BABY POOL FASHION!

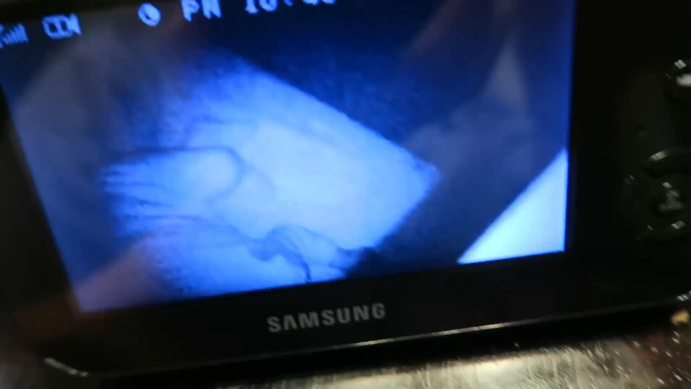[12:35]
Baby girl is passed out sleeping. You can only see a little bit of her, but she is out like a light.